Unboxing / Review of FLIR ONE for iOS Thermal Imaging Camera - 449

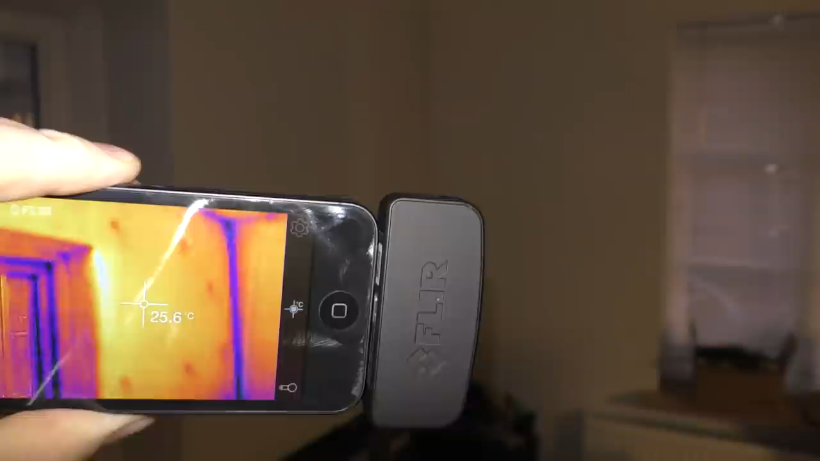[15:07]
On screen: spot 25.6°C
made some cold spots when i've mounted all of this because the nails are sticking in so far
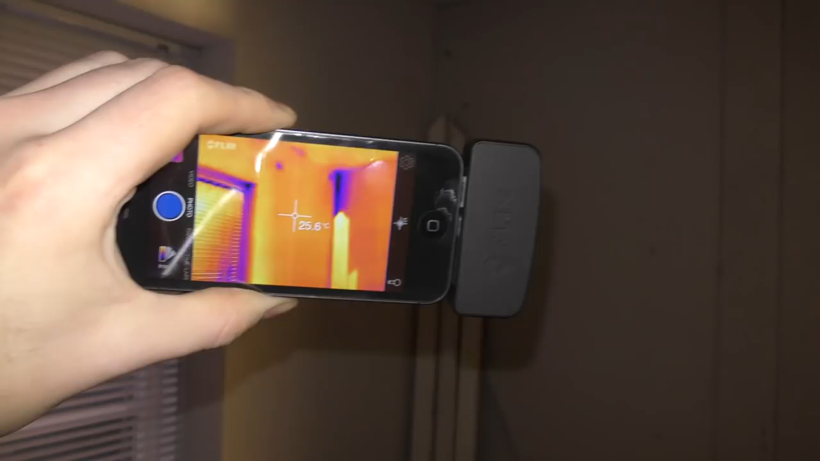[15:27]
On screen: spot 25.6°C
might try and go very much closer and see if it disappears
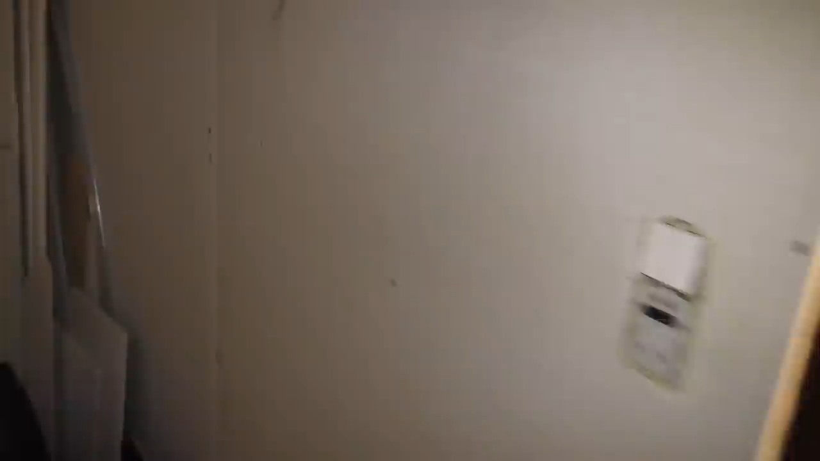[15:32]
the corner is
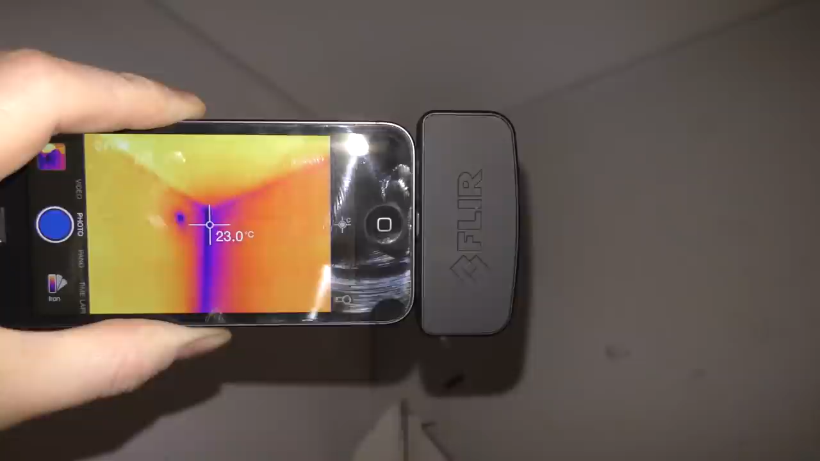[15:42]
On screen: spot 23.0°C
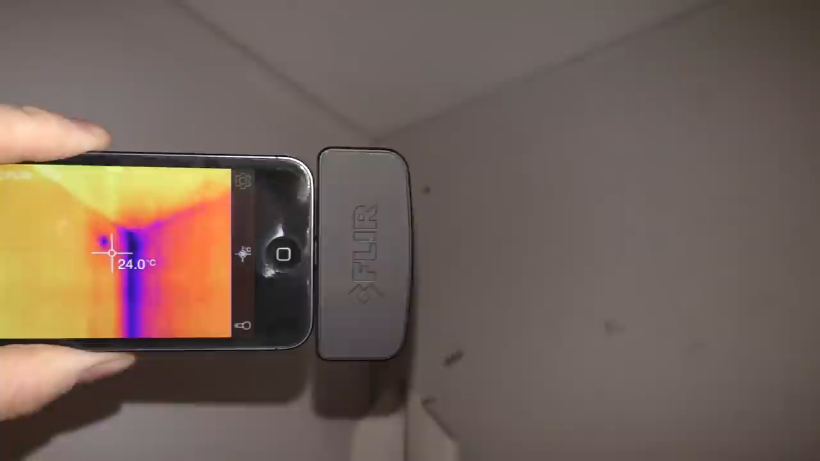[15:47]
On screen: spot 24.0°C
22 degrees this is 24. oh and here we have a transformer from for my lamp on the floor and that's very hot
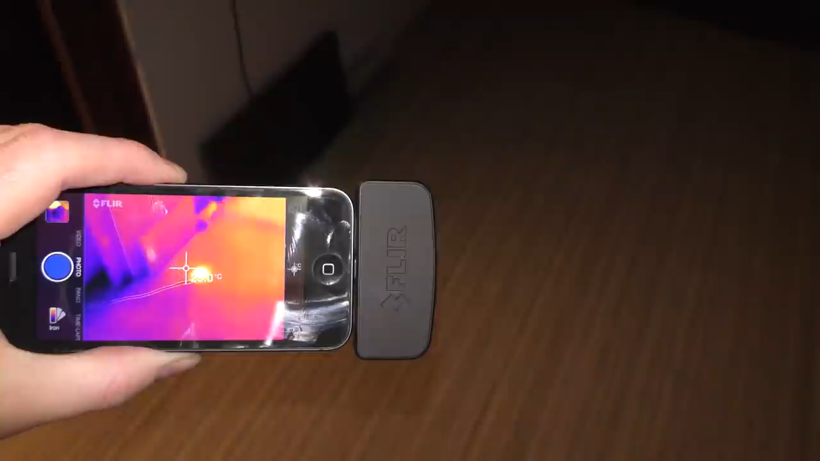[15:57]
it's a little bit cold here along the edge probably cold air coming up from the floor
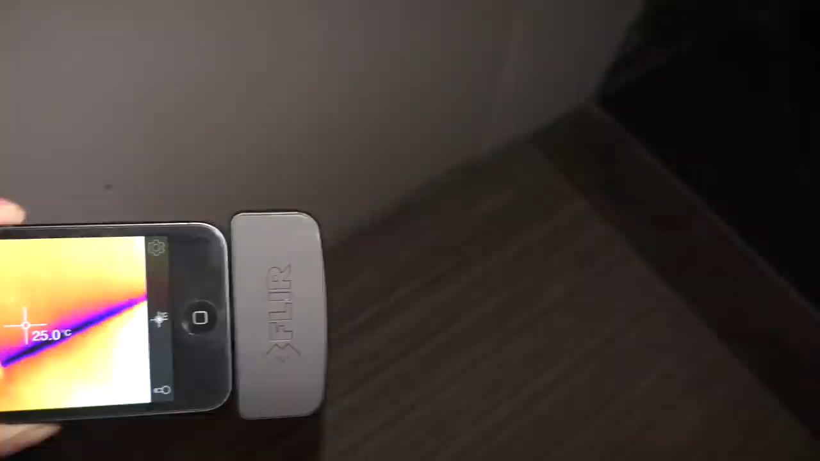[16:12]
On screen: spot 25.0°C
that's probably right it's not very well insulated down there so
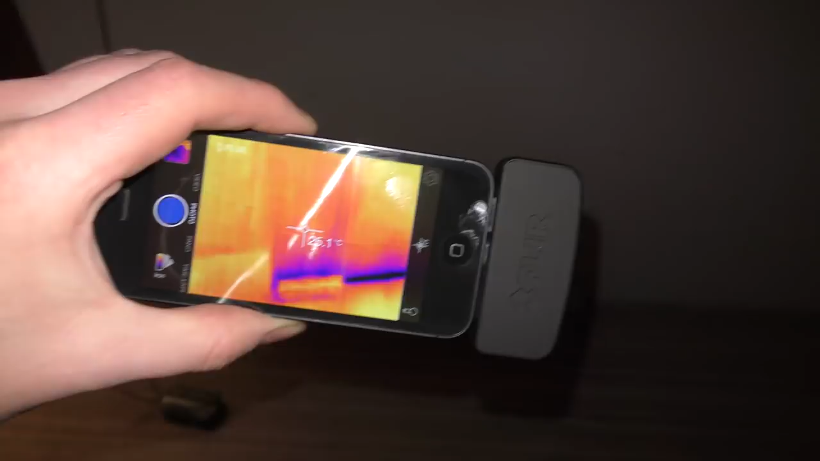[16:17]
yeah it works and it looks pretty cool actually
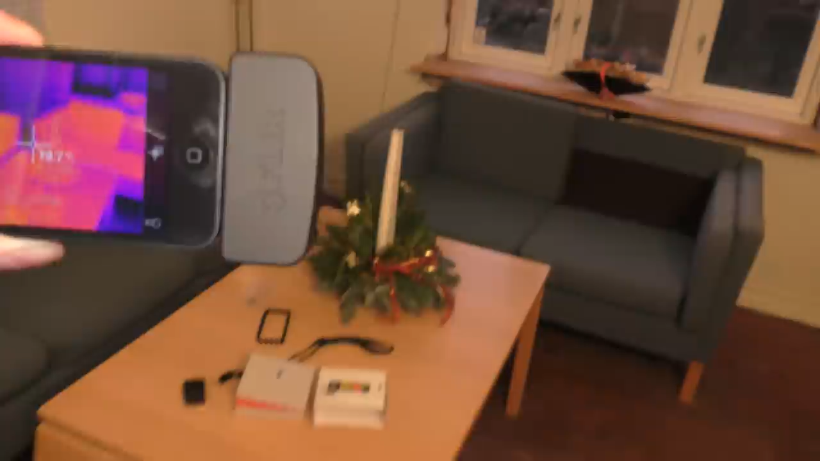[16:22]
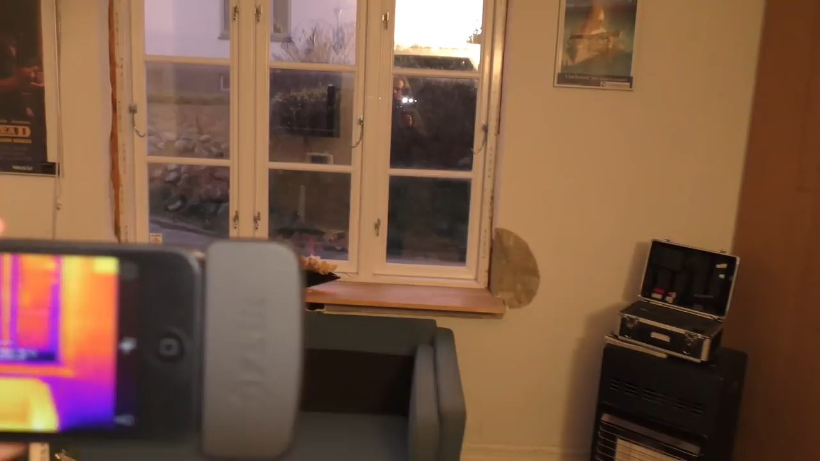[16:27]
the wind the wind oh on the window frame here
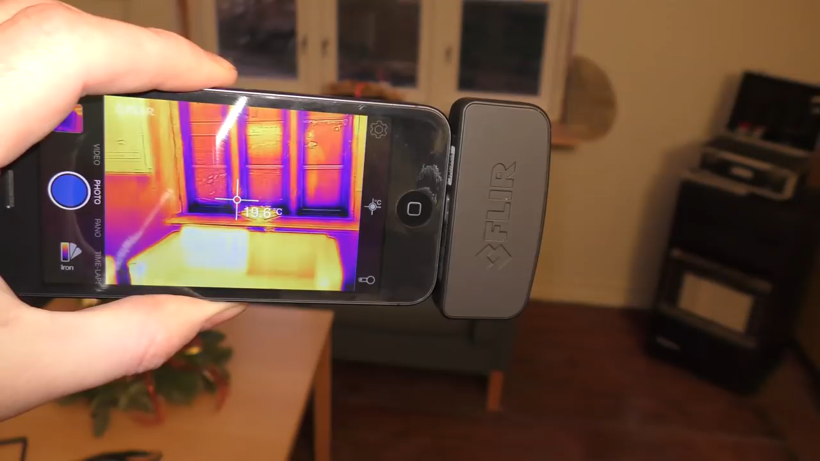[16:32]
there's a reflection that's me the heat is being reflected in the window so that can tease a little bit
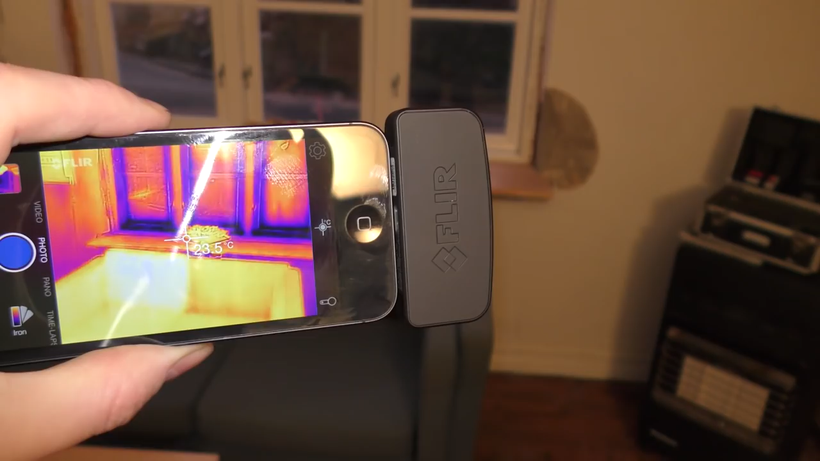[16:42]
On screen: spot 23.5°C
i found something rather interesting here on the table i have a cloth that i used to dry
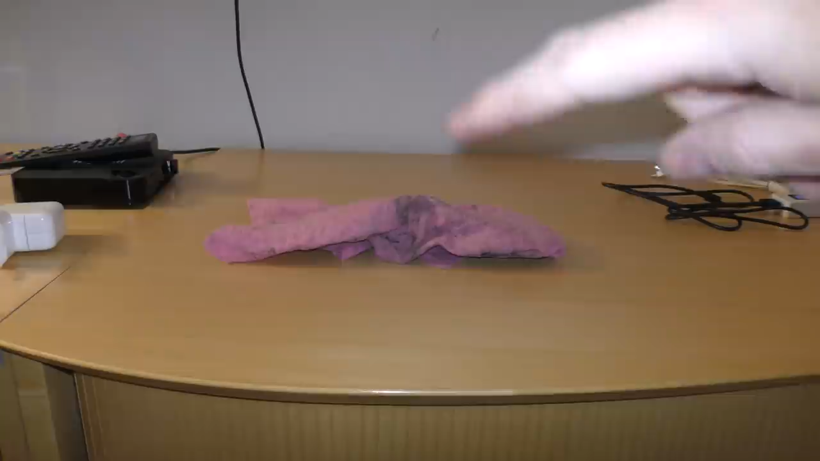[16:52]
off the dust of this before i started filling and i kind of just pointed the thermal camera at it
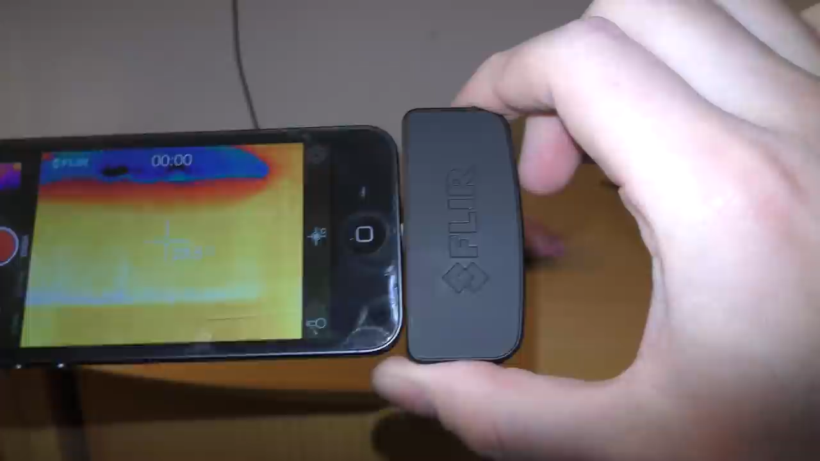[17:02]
okay i've been playing with the various different color schemes here so we have to go back to the iron one and you can see it's a couple of degrees lower
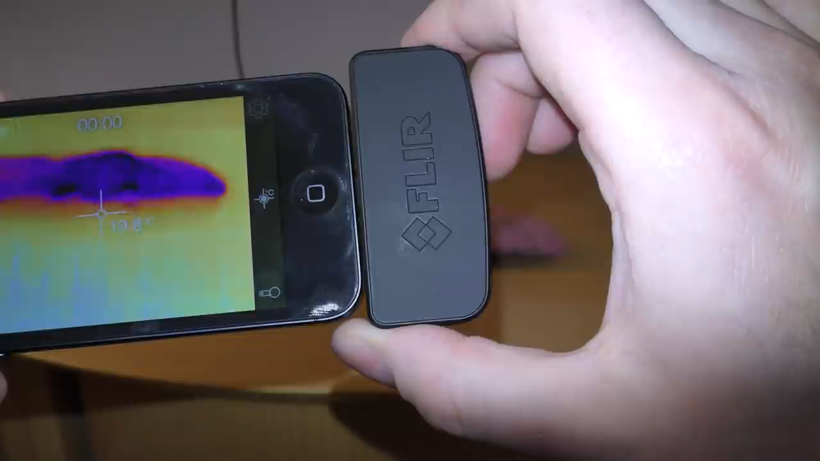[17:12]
than everything else actually quite a bit almost six degrees lower that's because it's a little bit wet and the water is evaporating from that cloth the energy needed to evaporate that water cools down the cloth so let's look at some of the stuff you can do in this program